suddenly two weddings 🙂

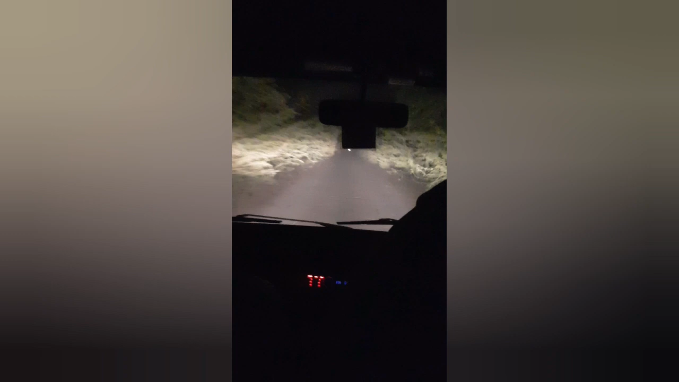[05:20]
उस गांव का नाम है चूग बटवा 376 गाफ बे। तो हम सब कैरी डब्बे में बैठे हैं, ये सड़क थोड़ी सी सुनसान सी है, चलो कोई नहीं अल्लाह के फजल से हम पहुंच ही जाएंगे।